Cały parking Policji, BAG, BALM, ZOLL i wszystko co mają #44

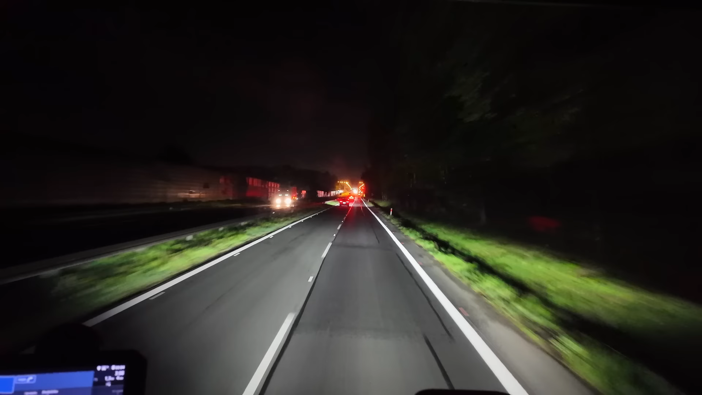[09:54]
No ale... Spróbujemy podjechać, nie wiem czy tu pracują w nocy, czy nie. A jak nie, to się prześpię z 2 godzinki, lepiej być trochę prędzej. Bo tu są korki z rana potężne, więc to jest masakra. No widzę, że tu ciężarówki cały czas jeżdżą, wjeżdżają. Więc może, fajnie by było.
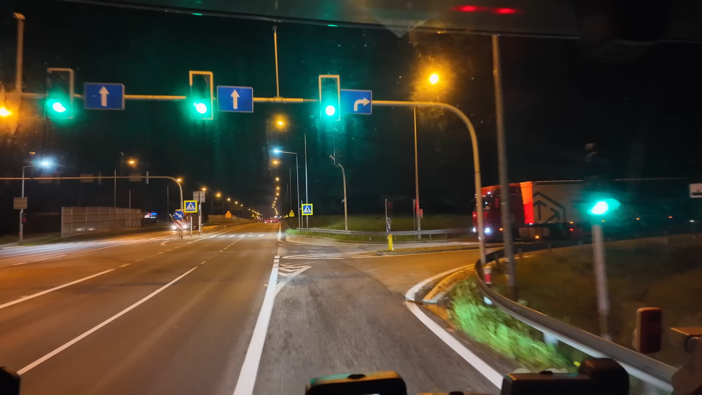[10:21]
Jakby się to udało rozładować. No nic, zobaczymy jak to wyjdzie.
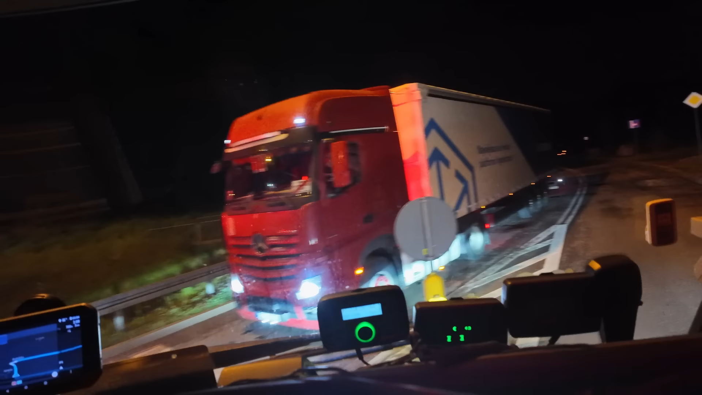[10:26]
Kurde, w ciasno, dziury tu, ja pierdziurę.
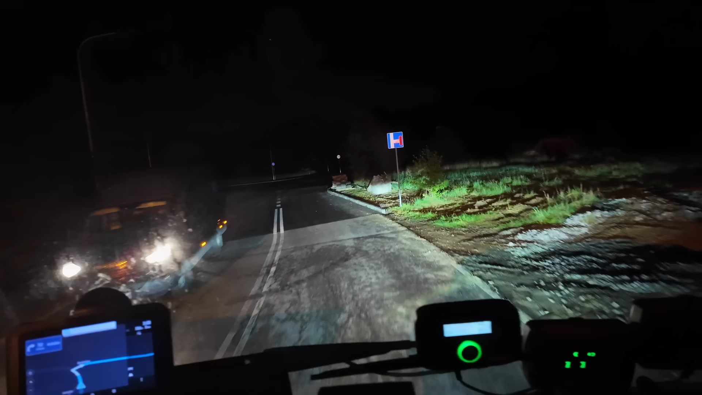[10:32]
Droga na firma, taka dziura. Masakra. I co, i to chyba tu. Ślepa ulica.
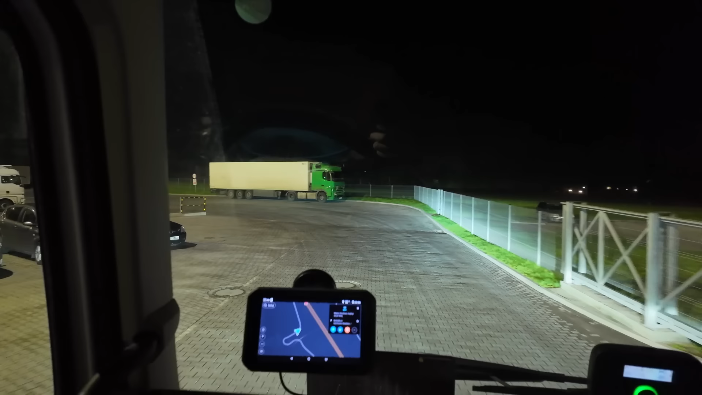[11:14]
Tu jest raben. Dobra, gdzie jest ta moja firma? Dobra, tu można stanąć. Się wyspać w razie czego. Elegancja Francja, dobra. Zakaz. Droga pożarowa. Dobra, tam jest chyba na końcu. O, już widzę. Dobra, idę podpytać. Jak co, to sobie tu z boku stanę i pójdę nyny.